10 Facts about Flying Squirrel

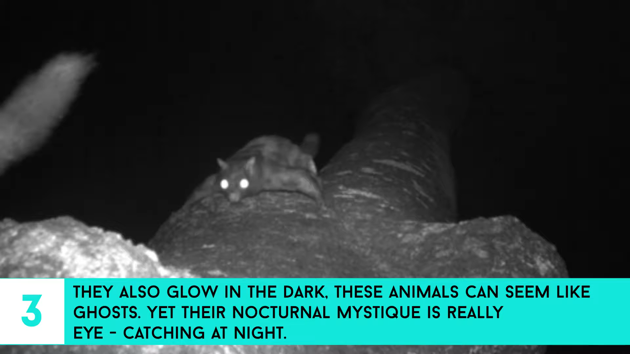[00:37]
three they also glow in the dark these animals can seem like ghosts yet their nocturnal mystique is really eye-catching at night